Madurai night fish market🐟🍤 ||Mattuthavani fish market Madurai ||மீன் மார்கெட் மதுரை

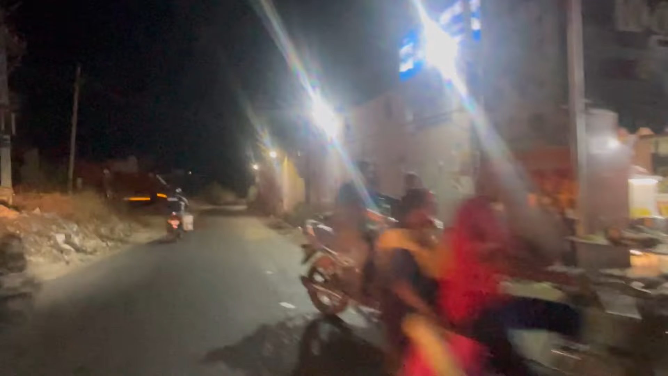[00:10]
சரவணா ஸ்டோர்ஸ்லேருந்து அடுத்து ஒரு எம்டி ஸ்பேஸ் இருக்கும், அடுத்து இந்த ரோட் போகும்.
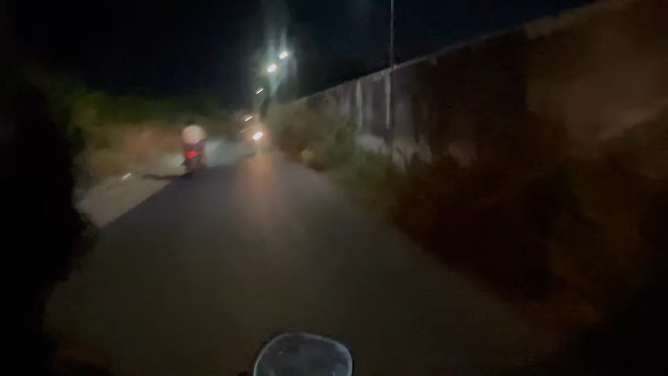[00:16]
இதில் உள்ளே போனோம்னா நேராக ஃபிஷ் மார்க்கெட் வந்துடும். ஃபிஷ் மார்க்கெட் ஓவர்வியூ இது மாதிரி தான் இருக்கும்.